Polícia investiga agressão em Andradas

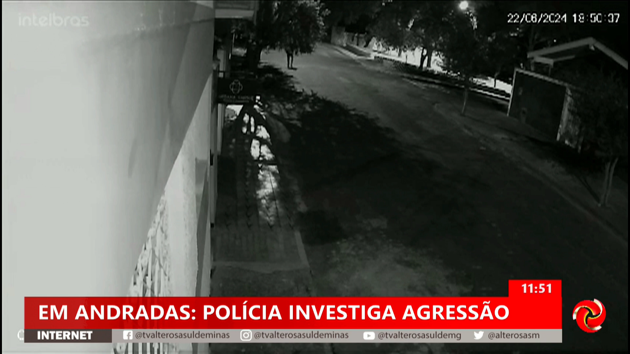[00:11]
A Polícia Civil instaurou um inquérito depois que as imagens foram compartilhadas, já que a vítima não teria procurado a polícia. O vídeo mostra o funileiro caminhando por uma rua no bairro Vila Camargo, em Andradas. Um homem aparece na cena e dá um golpe conhecido por Mata Leão. Em seguida, as agressões acontecem. A vítima ainda é levada para um trecho mais escuro e as agressões não param. Uma mulher aparece na esquina e teria ligado para o socorro. Com a aproximação de outras pessoas, o agressor vai embora tranquilamente pela rua.